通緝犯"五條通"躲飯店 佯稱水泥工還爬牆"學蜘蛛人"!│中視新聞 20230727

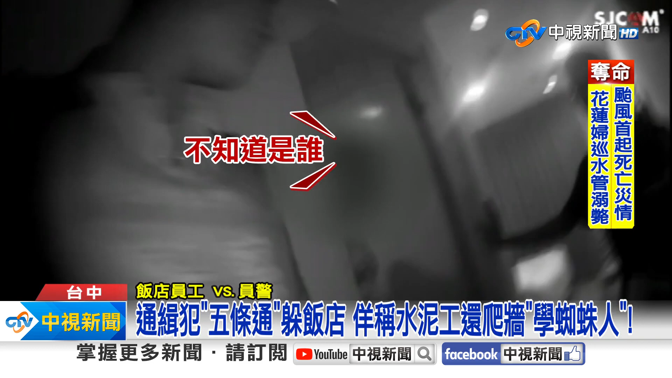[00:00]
不知道是誰但是使用我們的那個油漆不知道是誰對不是你們客人嗎不是我們的客人46歲男子詭異躲在飯店無人入住的房間裡
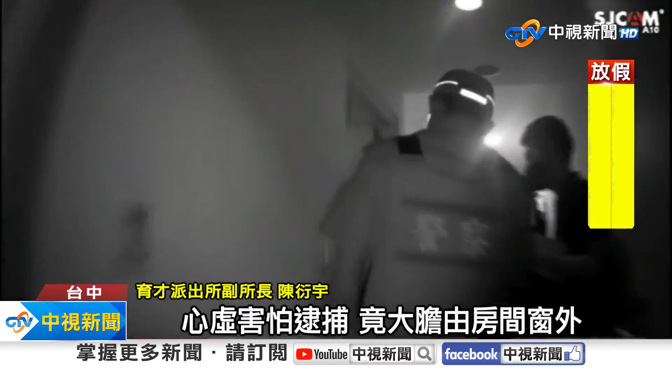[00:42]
虛害怕逮捕近大膽由房間窗外攀爬至鄰近的房間飯店房間之間距離很近嫌犯開窗爬出一跨就能到隔壁這名同氣犯有五項詐欺案再生為了躲避盤查居然把自己當植株人沒墜落受